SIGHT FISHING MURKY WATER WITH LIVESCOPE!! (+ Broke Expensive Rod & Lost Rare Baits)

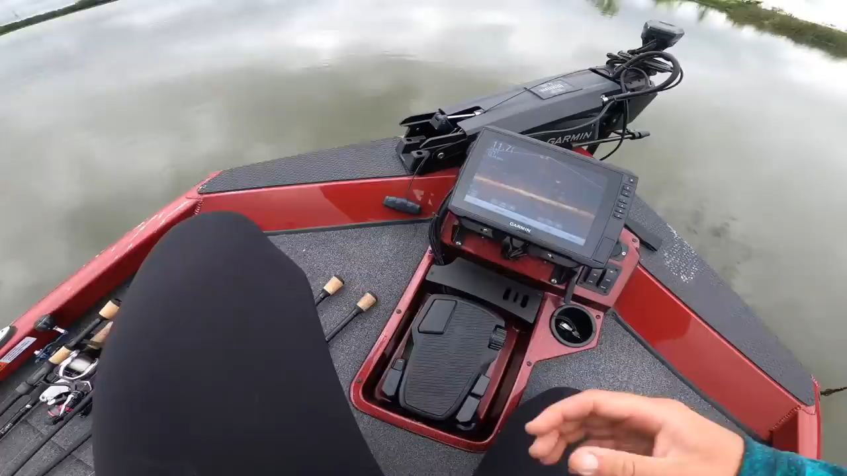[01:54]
That thing is swimming up. I just scared a bunch of shad. Look, they're coming at it. There's two. They're right in front of it. They're like fight over it. They're gonna fight over it at some point. Like they're just looking at it. They're not wanting this jig.
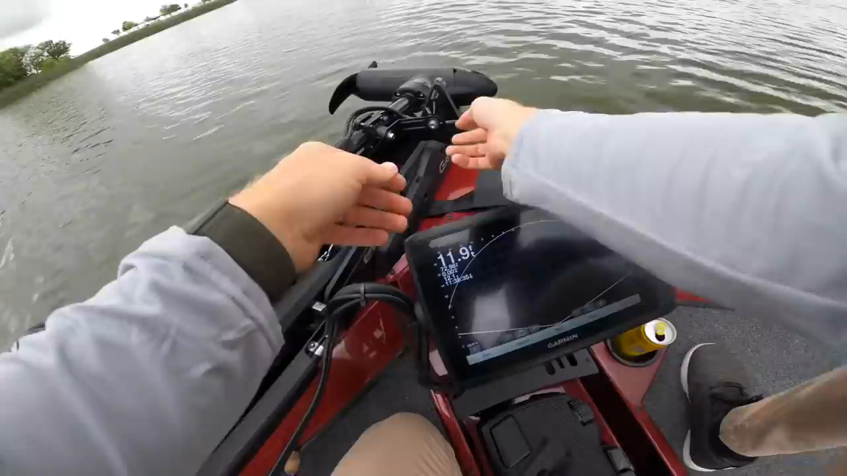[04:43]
What this also does is you can rotate this and then there's down view if you want to go straight down and fish deep water.
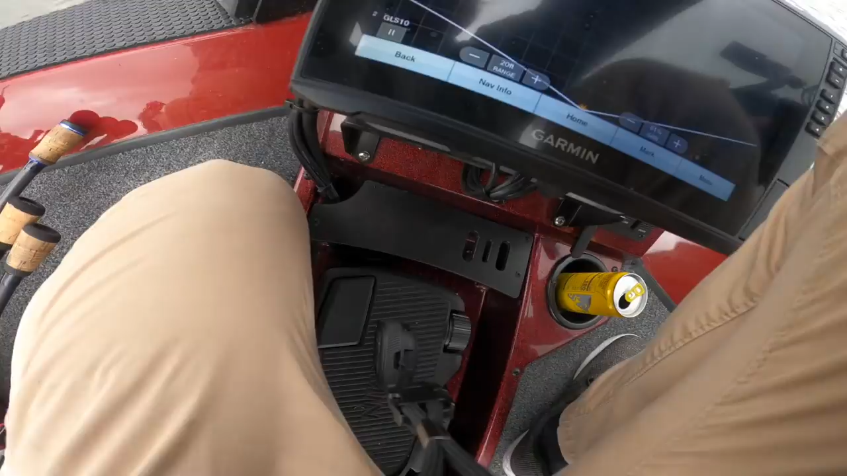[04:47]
So we're just going to try forward view for a second. Let me set it back down in the water. Let me get this off the rod. Setting it back down in the water.
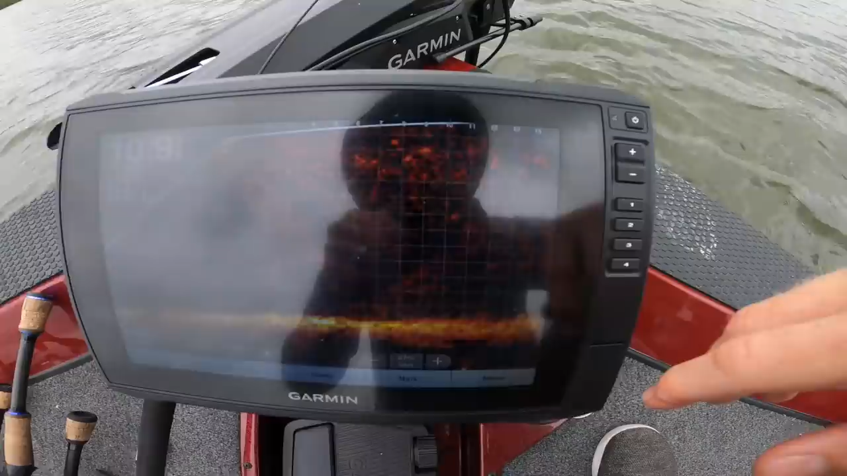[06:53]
Guys, so look, whenever the trolling motor looks that way, slightly to the left where I cast it, you'll see that tree.
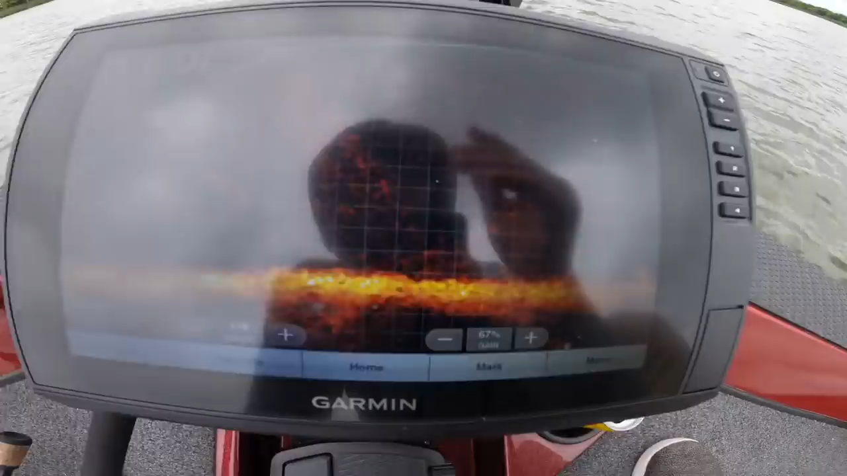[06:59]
Let me tell you when it's looking that way. It's starting to look left. There it goes. It just passed it. That's right where that fish was, dude. So I'm gonna try and hit that some more with the trench hog. This changes the game, dude. I wouldn't have known to, like, there's no way I would have cast it right there over and over. Should we get a little closer and just jig down? Sure. Okay, dude, we're on it. Dude, there's crappie all over our tree now. Wow. Wait, wait, look, look. Look at that. Wow, look, look, there's the tree. Crazy, dude. They're under the boat, dude. I mean, like, it has to be crappie, right? Like, yeah. What? Oh my God. Look at them all. They're everywhere. Oh, that was you. See it swim up to the boat? I was like, oh, dude, big one coming at us.
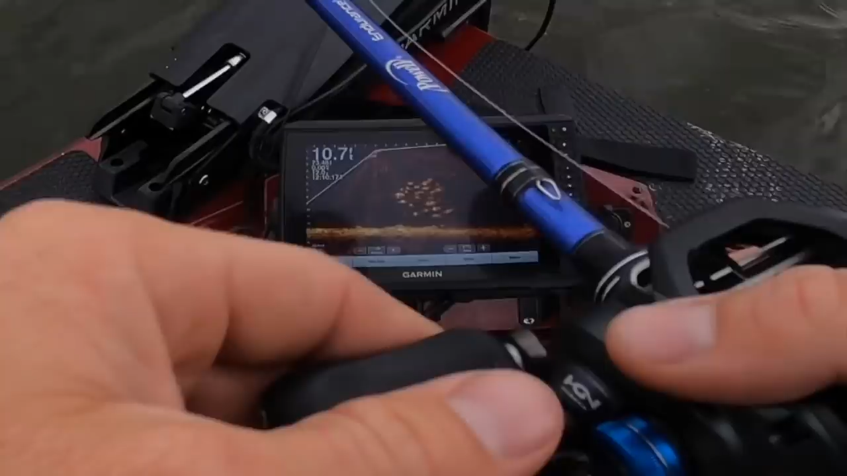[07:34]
Yeah, because I'm over here to the left. There's those crappie, dude. What the f? Oh, I had a bite. Dude, I had a bite. Look! Look! I saw it happen. You saw it happen on the screen. Dude, I saw it happen. Dude, the crappie. I saw it happen. Oh, dude.
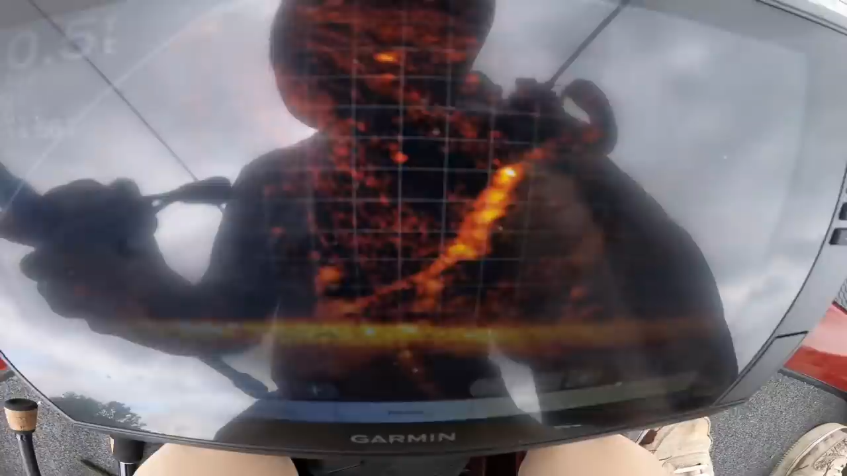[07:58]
No, we're right on it. Right on it. Drop it down. Chef's in front of the tree. I'm in the tree. Devin's behind the tree. We're all just having a good old time out here. We're playing video games, man. This is ridiculous. The only problem is there's no fish on it now. We're literally directly above it. The school of fish has exited the premises.